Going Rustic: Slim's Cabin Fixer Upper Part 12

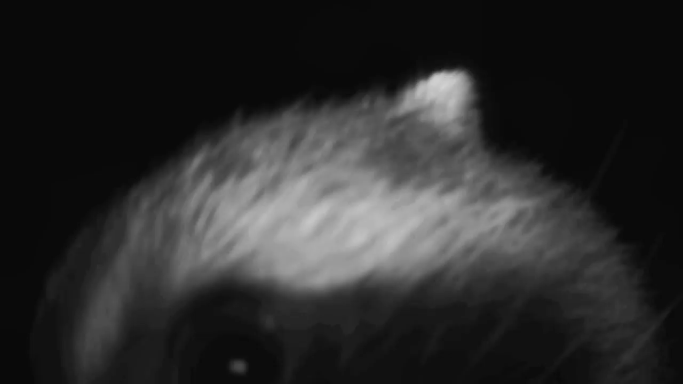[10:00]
at first was a tiny pair of ears and then the big eye
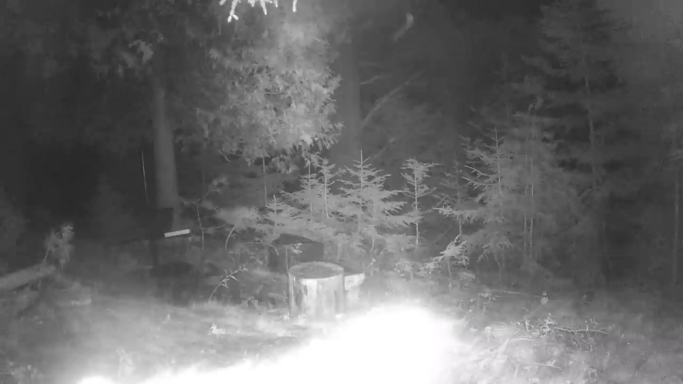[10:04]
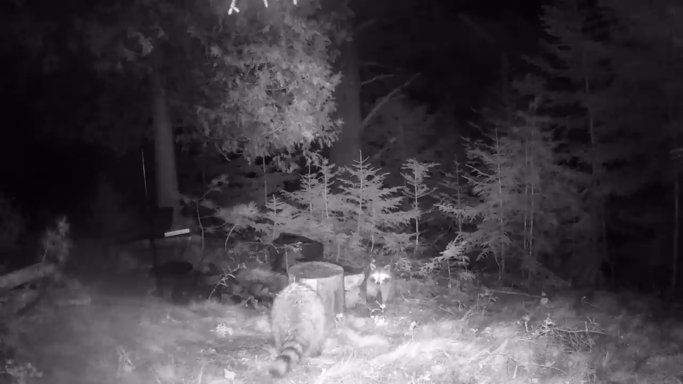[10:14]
initially it looked like it was only two raccoons but then the third little one appeared from the bushes I think they were after the deer corn I have left for prudence
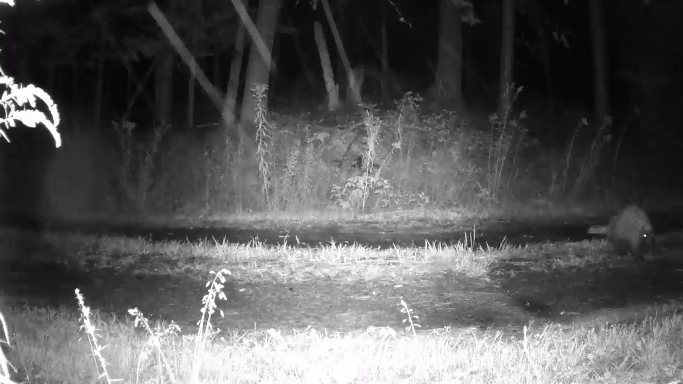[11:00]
it looks at the camera and exits the screen another creature appears watch for the sparkle of an eye to the right of the center there it goes for
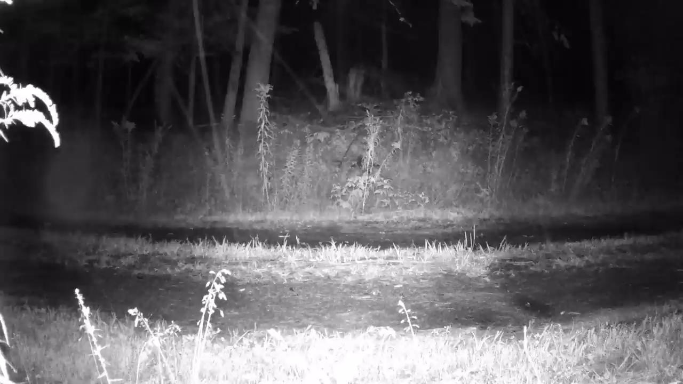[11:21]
those interested in trying this the camera was made by to guard and I included a link in the video description